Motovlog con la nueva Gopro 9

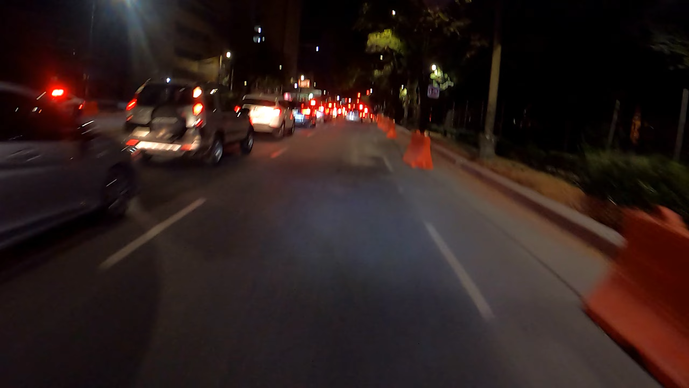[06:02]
con la calle oscura y todo, chicos. No. Claro que con toda la precaución.
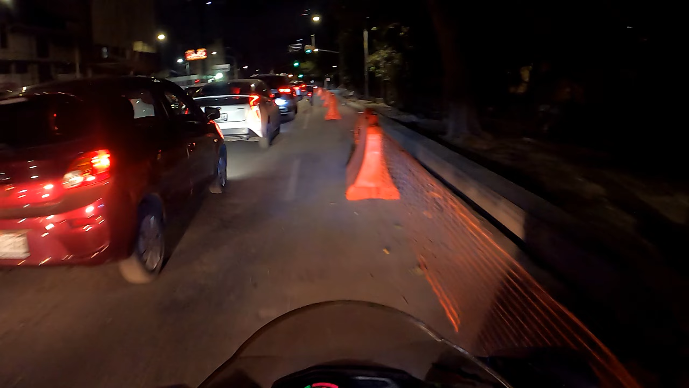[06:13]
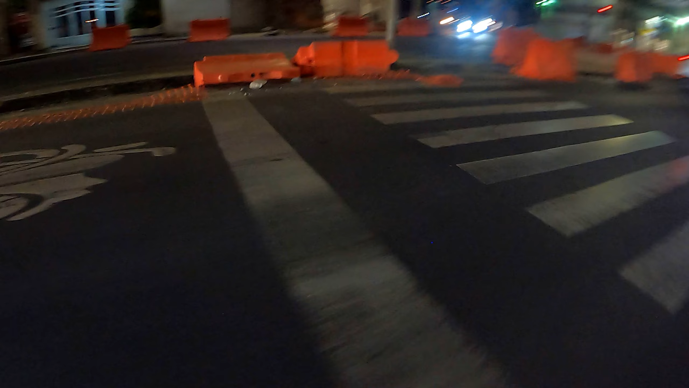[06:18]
Aparte de adentro son para los peatones, ¿no? Creo.
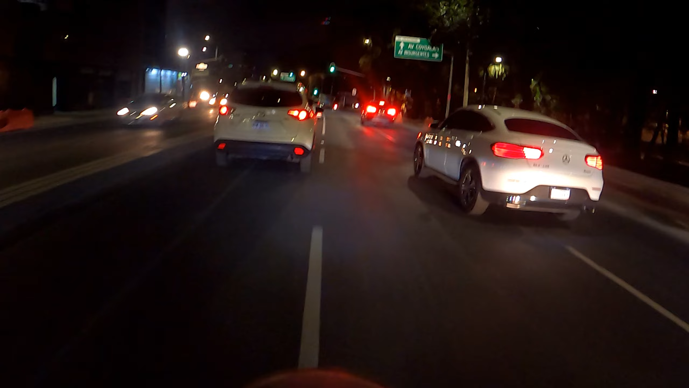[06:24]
Pero no pasa nada, vamos despacio. El perrito ahí adentro del coche.
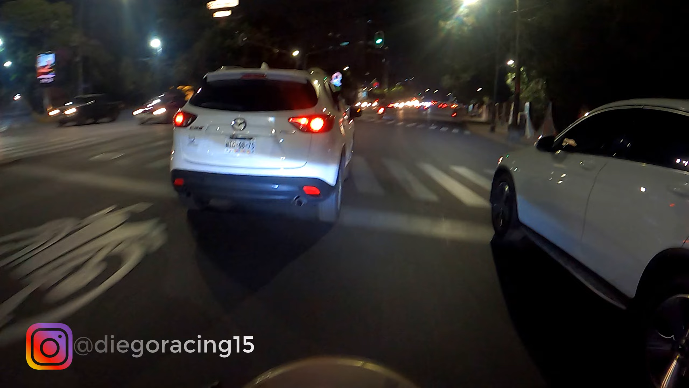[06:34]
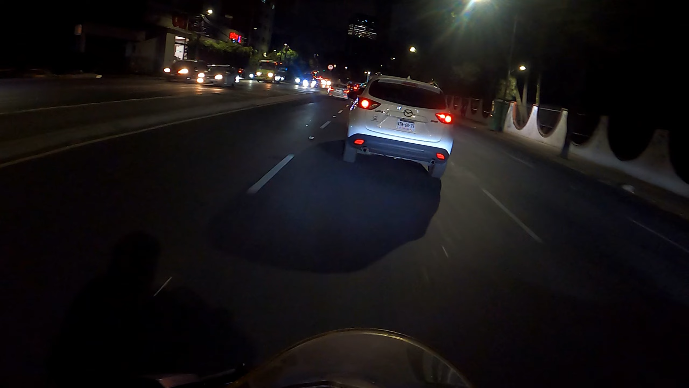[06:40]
No sé quién es el peor, ¿este o este?
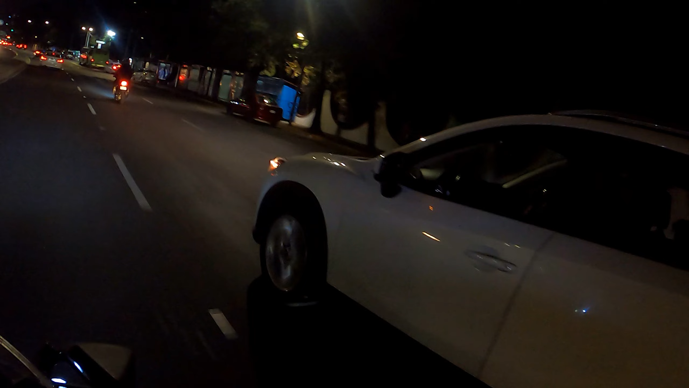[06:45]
El perrito. Dos perritos, no manches. La señora ahí con un perrito sobre.